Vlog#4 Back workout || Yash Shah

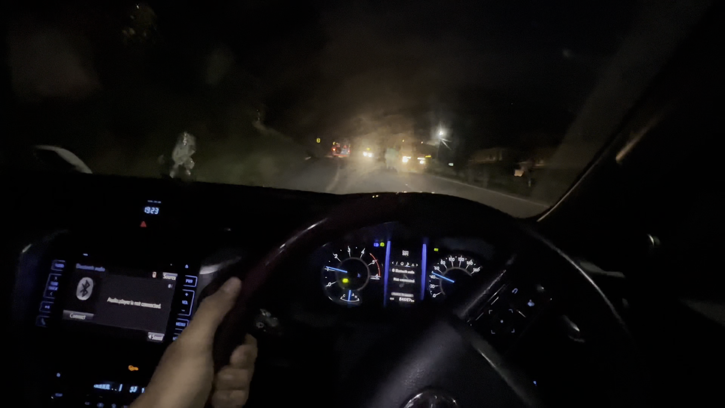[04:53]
तो गाइस कृति नगर पहुच चुके है कृति नगर में आपको दिखाता हुई है
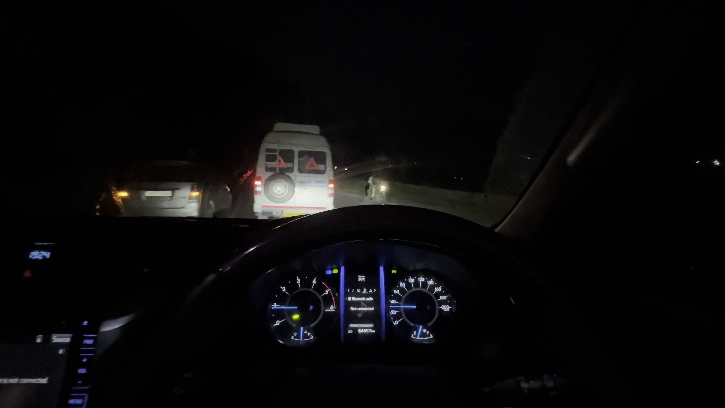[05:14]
तो थोड़ा अगर आपको द्रखंड में इदर हमारी तरफ तो बड़ा समाल के आए
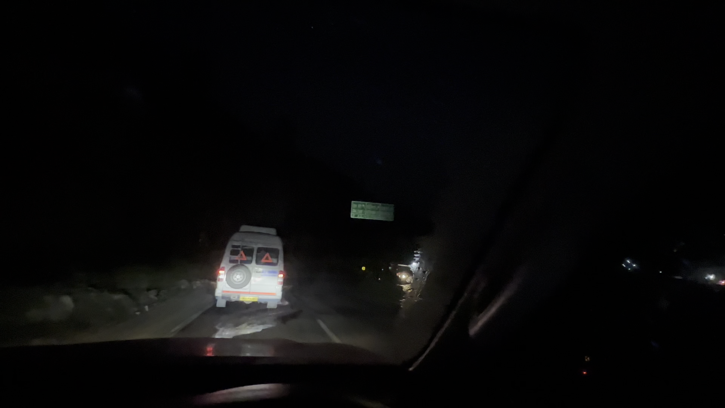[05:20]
मेरा जो स्कूल से मैंने 11 12 करी है वो मैं रस्ता दिखाता हम आपको ओ जो सामने गाड़ी जा रही है तो यह जो सामने रस्ता जा रहा है यह रस्ता जहां से
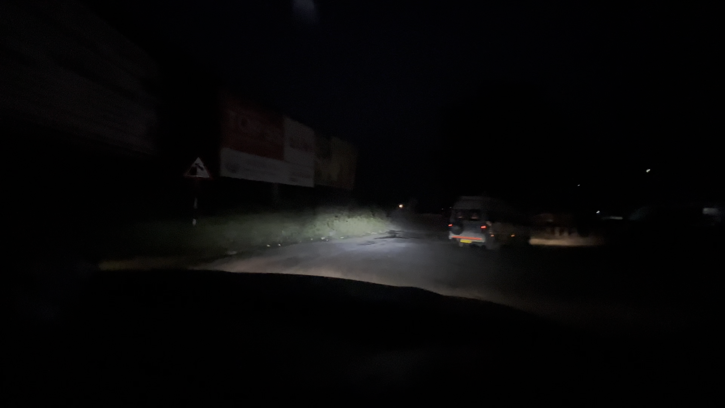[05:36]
यह है कृति नगर का पुल बहुत पुराना पुल है यहां से बहुत लोगों